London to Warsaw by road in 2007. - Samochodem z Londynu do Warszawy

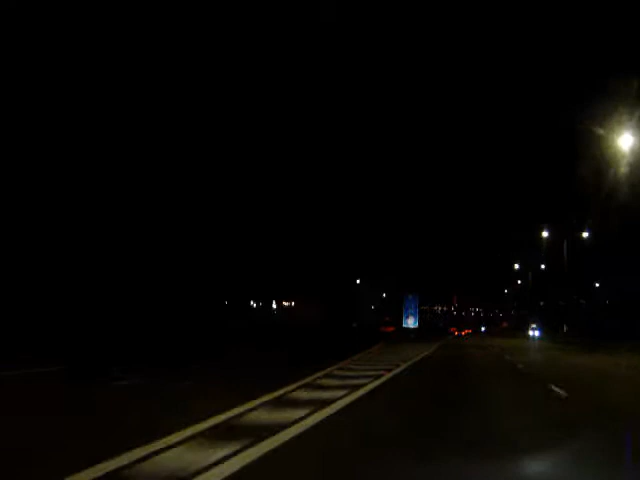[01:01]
to the left we see the exit and the entrance of course to the Channel Tunnel which is on the right hand side, the road leading, there's a bridge over it which takes through the Channel Tunnel. To get into the Channel Tunnel it is in fact a rail service and the cars drive into covered wagons and then they're taken through the tunnel. However, I'm taking the ferry because the tunnel is very expensive.
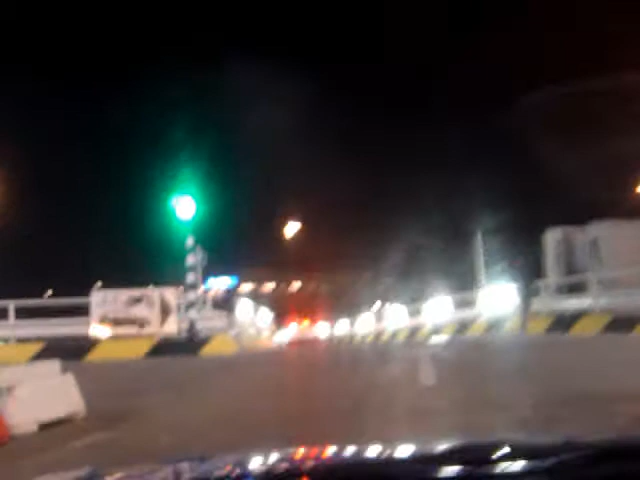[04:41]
Now I'm setting foot or setting tyre I should say in France.
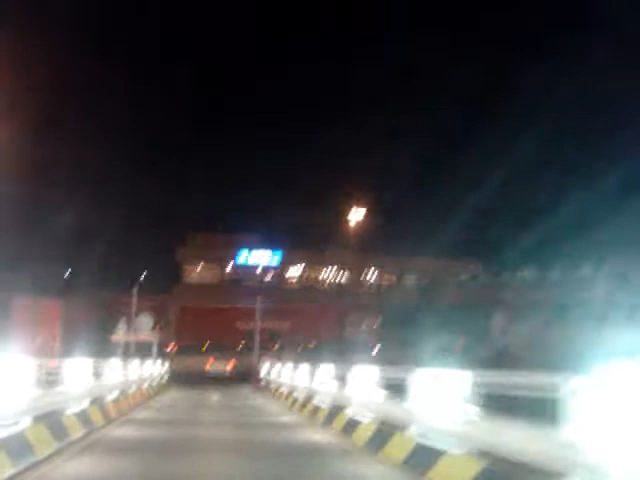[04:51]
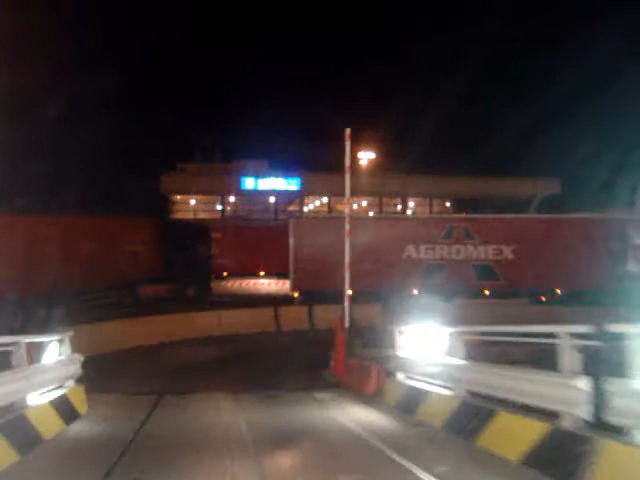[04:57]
And a big queue as always I see.